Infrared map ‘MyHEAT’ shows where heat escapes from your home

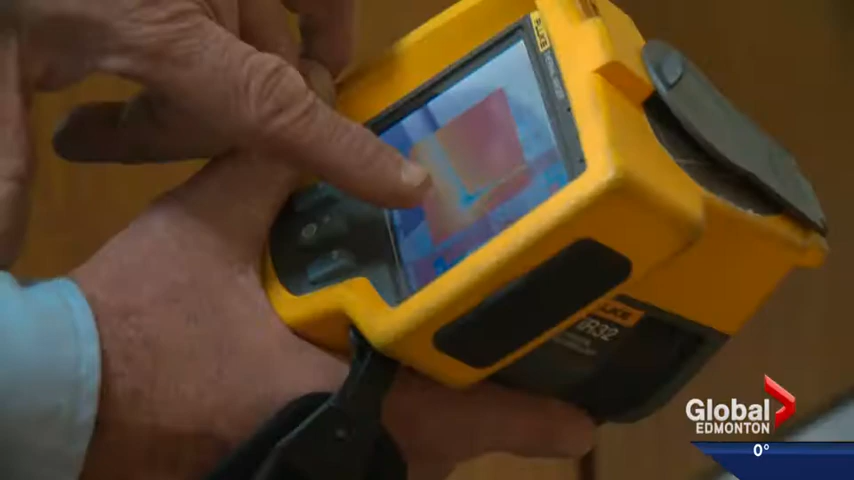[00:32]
Anita Johnson just found out her walls are leaking hot air. I learned lots actually.
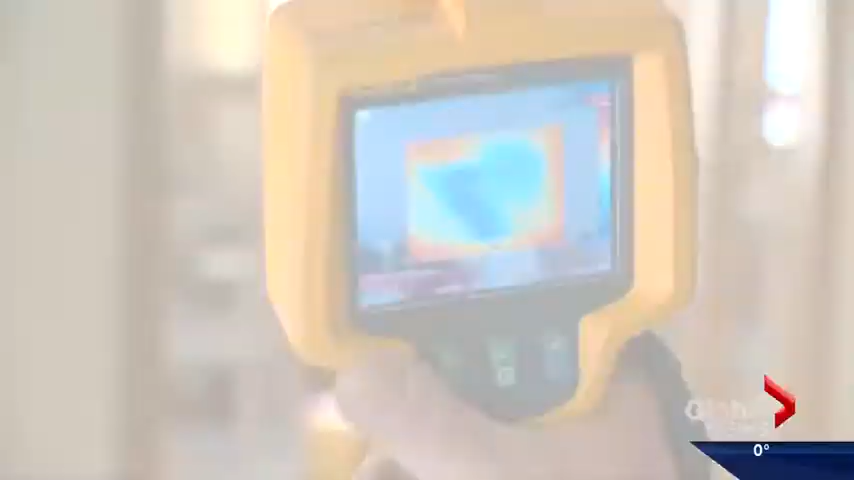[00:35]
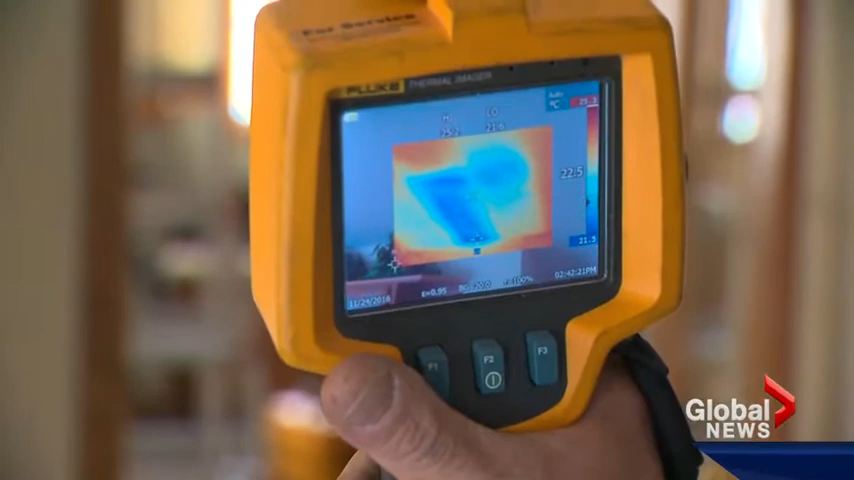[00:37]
Some of the things that I was expecting were totally spot on and then other things very unexpected.
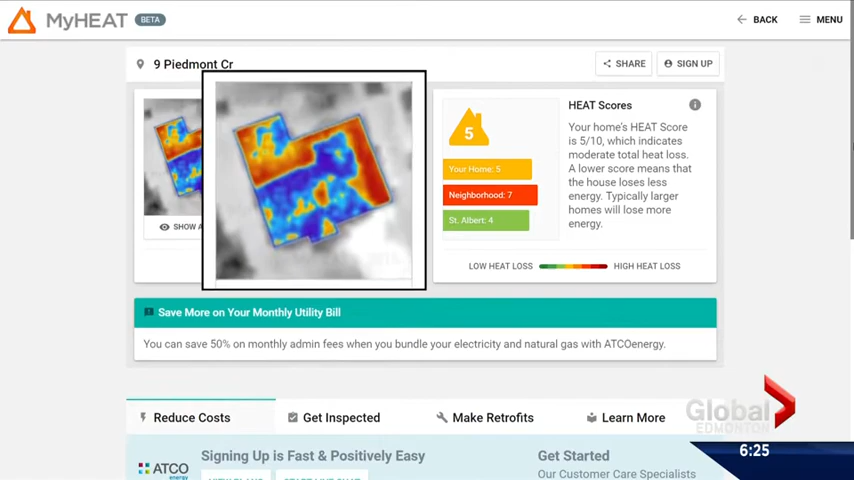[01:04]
It shows that there's definitely spaces even within the middle of the house that have those heat spots that are escaping.